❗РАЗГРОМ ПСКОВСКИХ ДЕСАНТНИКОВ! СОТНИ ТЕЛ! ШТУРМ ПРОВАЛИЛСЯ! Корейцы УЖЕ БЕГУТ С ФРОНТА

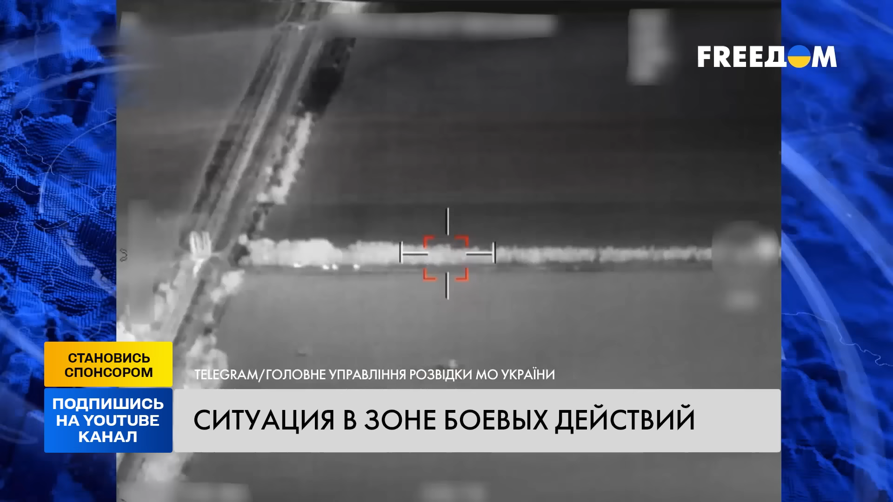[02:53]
Воины ГУР и оперативно-стратегической группировки Таврия обнаружили скопление псковских десантников в лесопосадке Запорожской области. Там россияне готовились к маневру. В сообщении главного управления разведки Минобороны Украины сказано, что по противнику был нанесен ракетный удар, уничтожены два тяжелых российских трала и личный состав.